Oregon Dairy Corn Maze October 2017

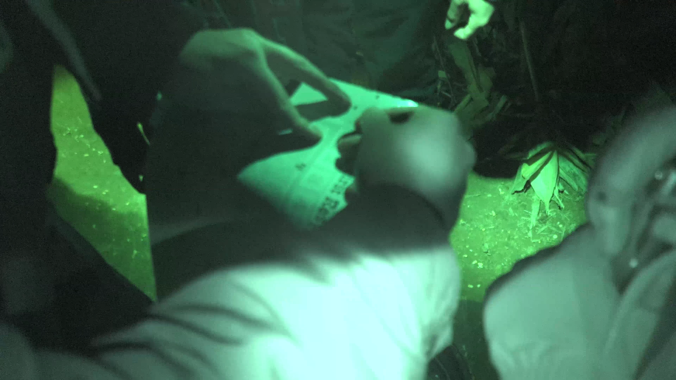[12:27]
You got, what is that? A one. Oh, what the hell is that on the floor? Oh, a cricket. Man, it's one big cricket.
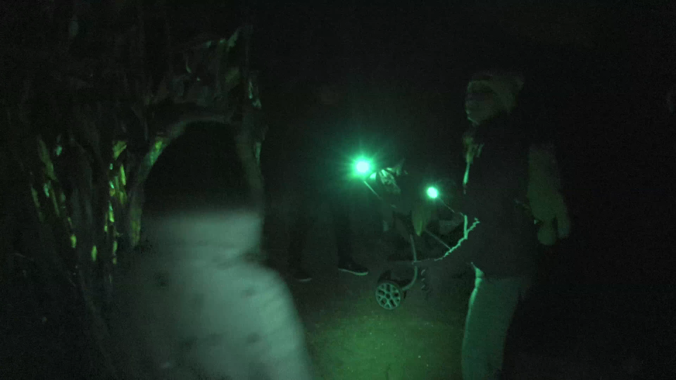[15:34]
That's the perimeter that. Of the corn maze. That's the end of the corn maze. No, that's not the end of the corn.
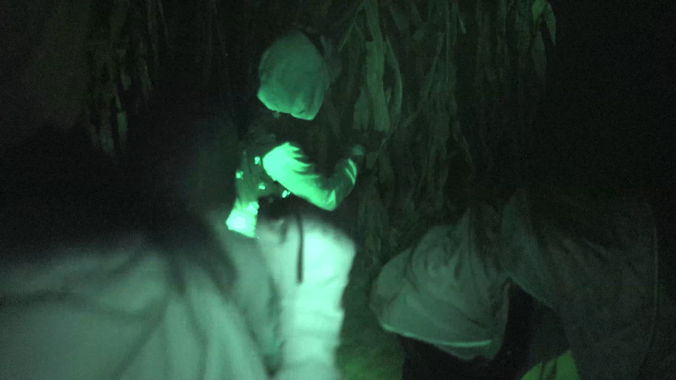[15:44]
Wait, what's the end of the corn? I don't know. What is that? No, that's we have to end. Find all the stations. Oh yeah. So we're definitely not done yet.
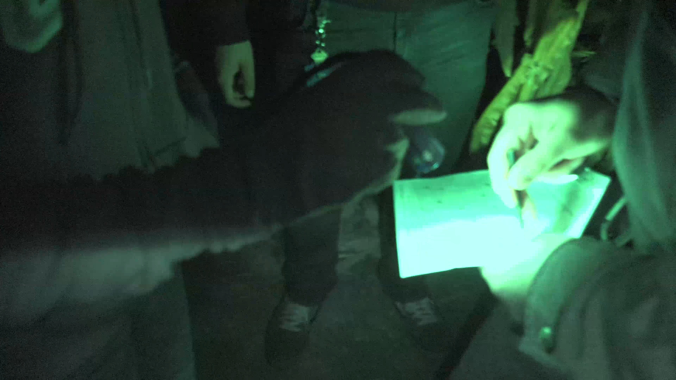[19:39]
Look how dark it is. We went this way. Yep. This way. This way. We're there.
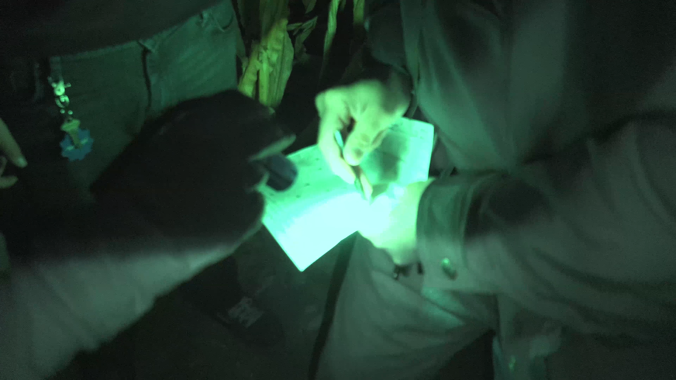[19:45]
This way. This way. Sorry. This way. No, I
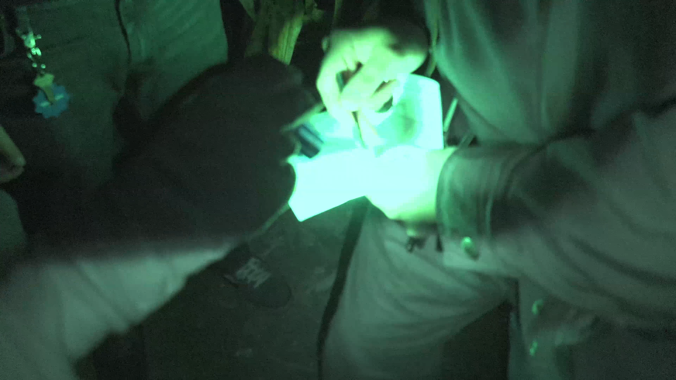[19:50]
That's not a way, Daddy. Yes, up. It is. Yeah, up. This right. way, and then boom. This is where we went.
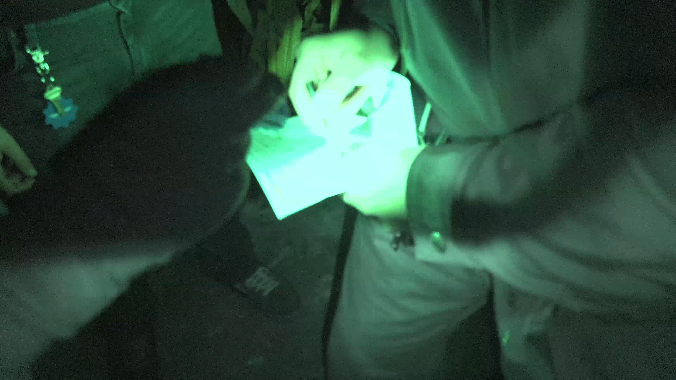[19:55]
So this is where we are. We have to backtrack. We gotta go that way. And then go straight up.
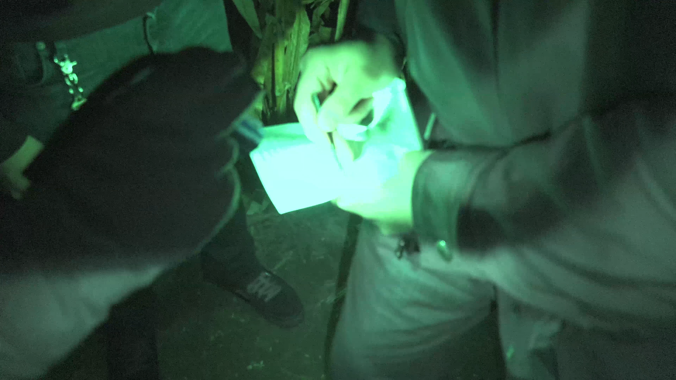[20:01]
Make a left. Make a left. This finger. Weird loop. Down. Straight. And where the wheels are. Oh, no. Keep going down this way.
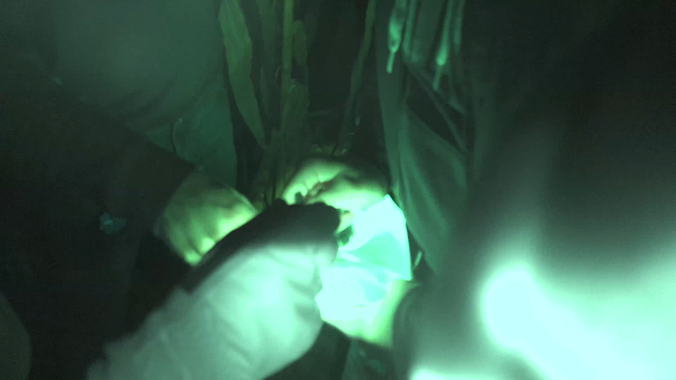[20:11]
Because that's not a way. Yeah, it's blocked by the two. So okay, keep going straight. This way.
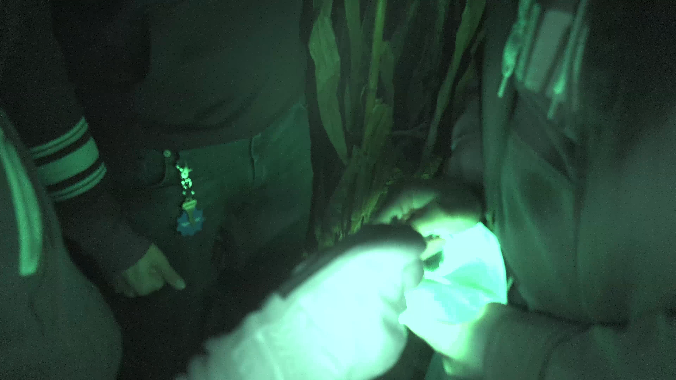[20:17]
So right here. Yep, okay. All right. All right. We have to follow that map.
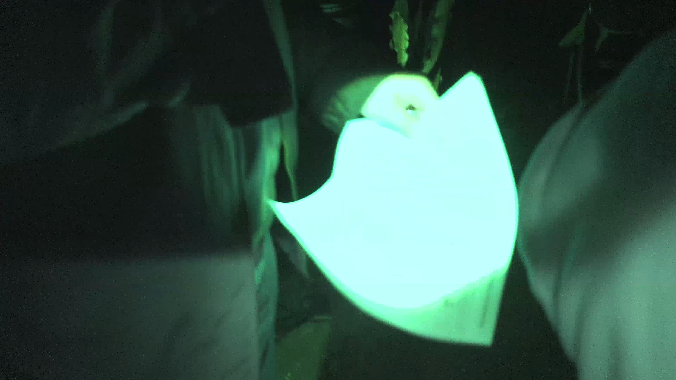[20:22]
We plotted our course. Waypoint set. I just need the light in the sky to show me where the next point is.
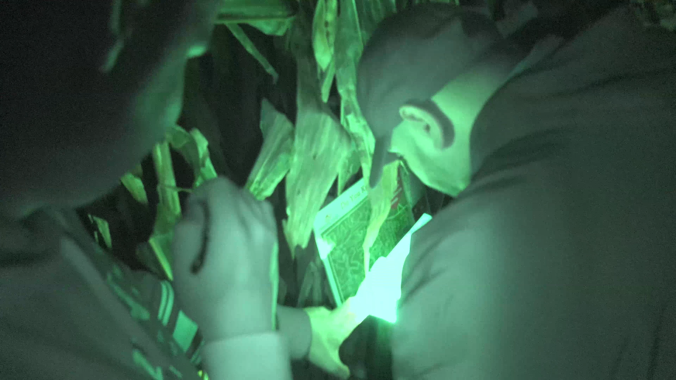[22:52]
Yeah. Go this way. No. Go this way, because then we can just do that and then go straight. Yes. Oh wait. See, like right here, we go that and then turn this little loop right there.
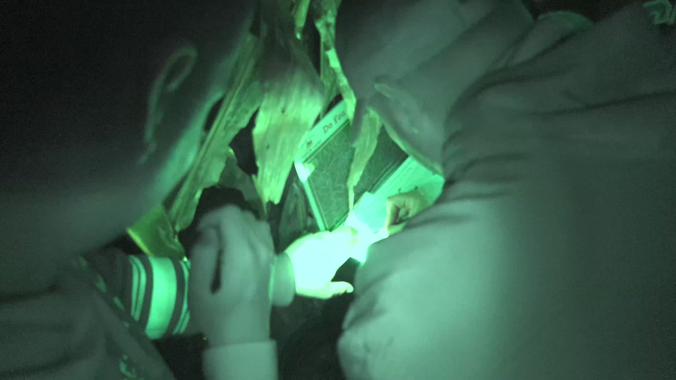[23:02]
Yeah. They used to be Hannah's, right?
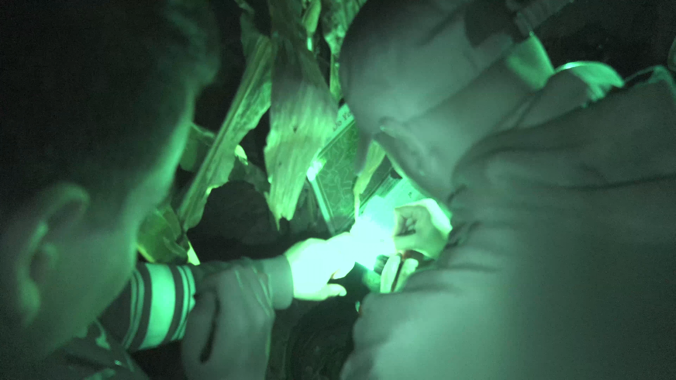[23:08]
So we'll go this way. Mhm. This way. And then you keep going. Just follow the path.
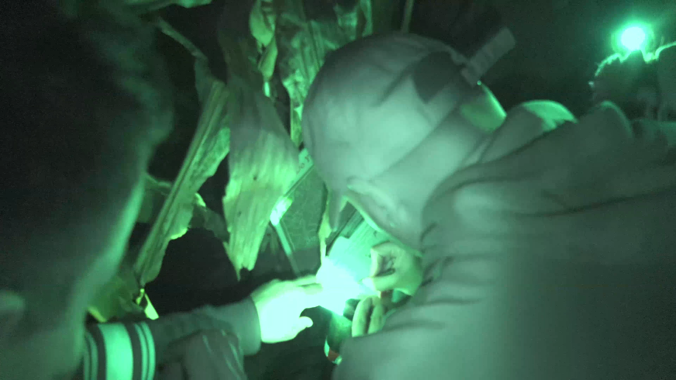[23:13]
Straight. She loves that hat. And when we get to that one, or this one right there, we make the turn.
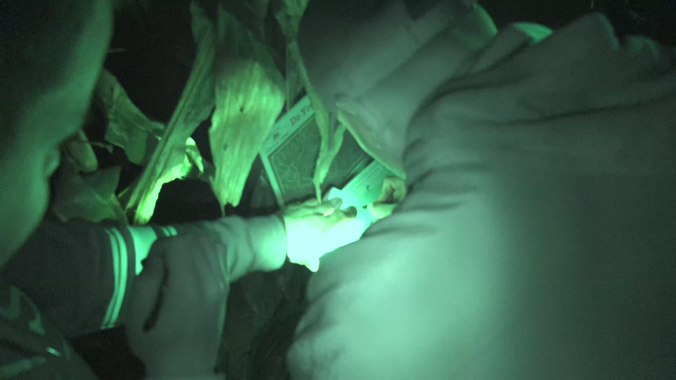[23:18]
Make the left. Well, yeah, that one's easier. Okay, so now we have to go through the circle. So here, Zach, take us back.
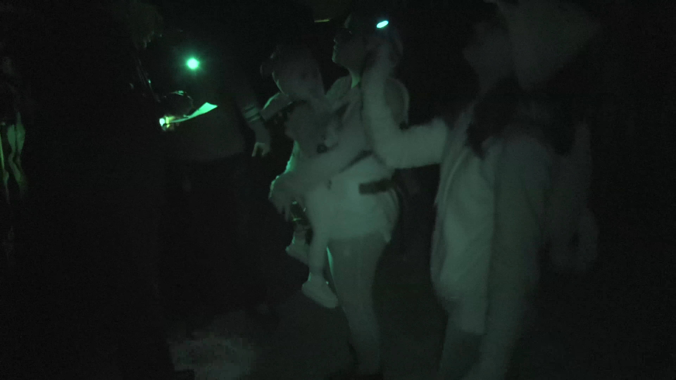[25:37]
I'm telling you. I think we went down one too many. Because look. Kept walking.
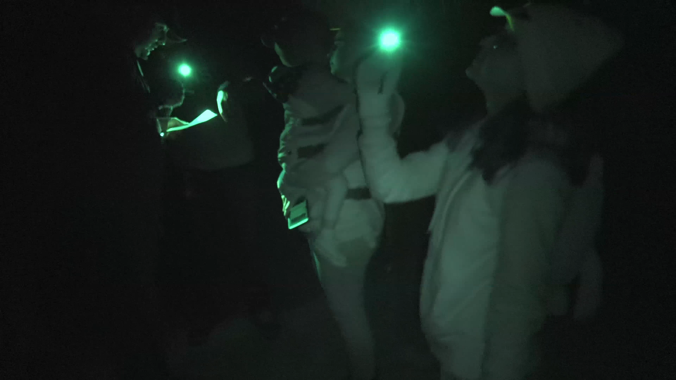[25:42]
It's like a serpent. Is this a tree? This looks like the tree. Yeah, that, the path is kind of curved, too. Look, look. That looks like the tree right here. See that? That looks like the tree. Oh, wait. Is this one is right here?
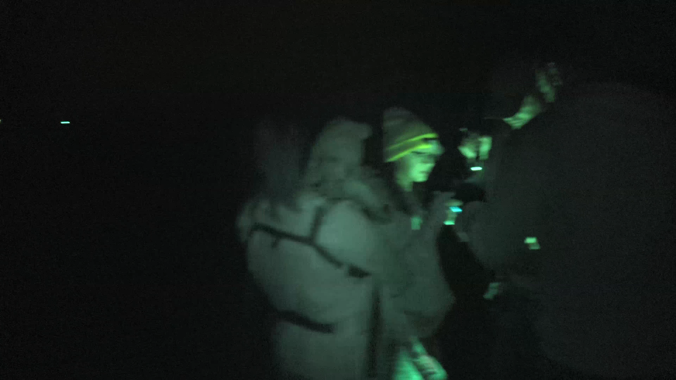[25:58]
No, there's somebody coming this way. Look. There's people coming this way. Well, at least we don't wait the other ones. I got lost.
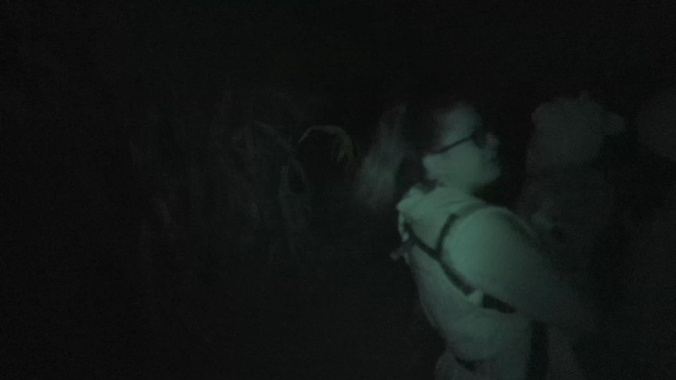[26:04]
Everyone's so, literally, we just have to go. So, we have to go back this way, make that diagonal, come back down. This part is here. Yeah, we have to come back down, come back around. Why is it going? We went this way. We bypassed it. Yeah. All right, we got to go back down. Yeah, because it was Zach. Yeah. Hey, my corn PS is Stay right there.